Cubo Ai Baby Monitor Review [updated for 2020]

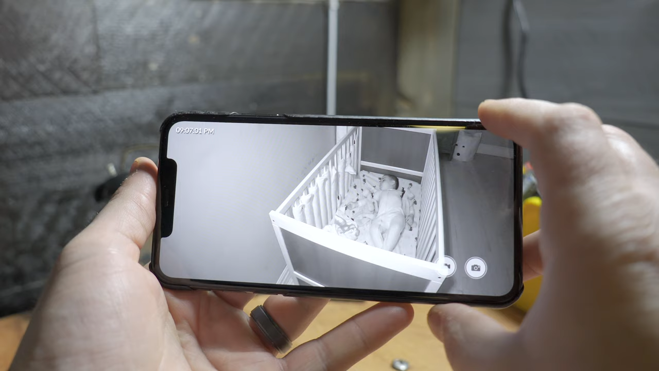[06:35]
And on top of that, the alerts are extremely useful and innovative. The video feed connects to the app very quickly, and I don't think I experienced any dropped connection.